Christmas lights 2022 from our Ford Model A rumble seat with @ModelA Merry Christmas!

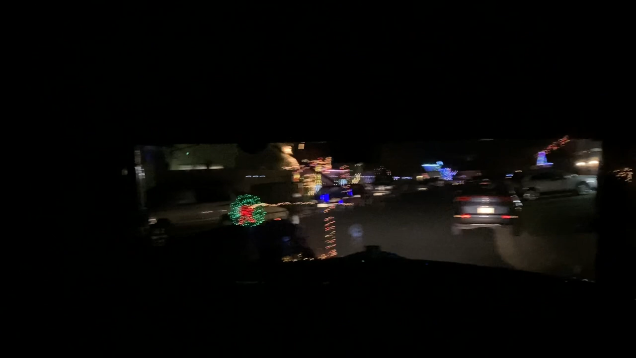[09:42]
I can see everything nicely. Woohoo.
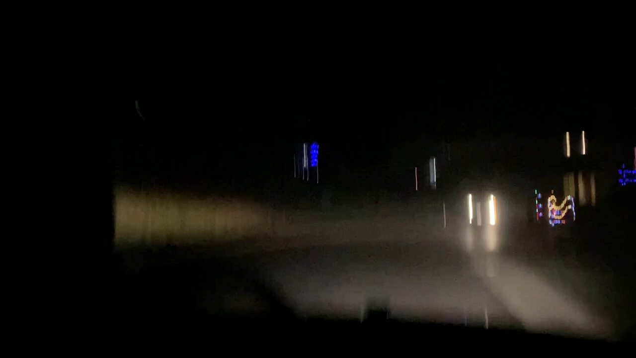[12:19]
Nice big bumps in the road for the neighborhood. Always special. We're going for another round. Woohoo! Woohoo! It's very fun.